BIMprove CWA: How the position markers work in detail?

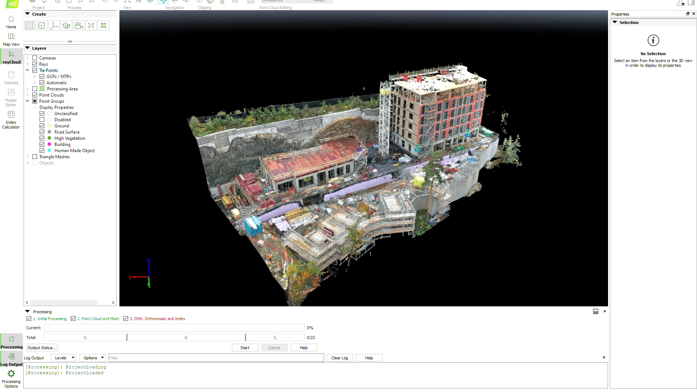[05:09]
After that we can run the photogrammetric software to generate point clouds in a correct frame, or to be more precise, in an IFC frame or the same coordinate used in the construction site.